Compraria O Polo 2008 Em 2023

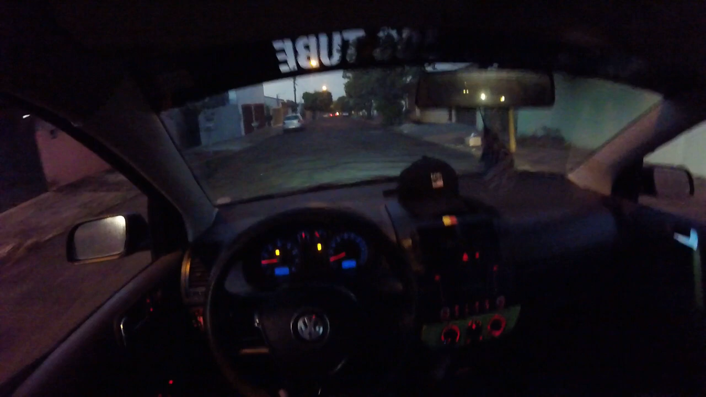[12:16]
Cautela aqui, mano, porque isso é louco. Muito buraco. Muito buraqueiro aqui nessa parte, isso é louco. Quebra as pernas, mano. Passar muito correndo aqui, bagaço tudo o carro.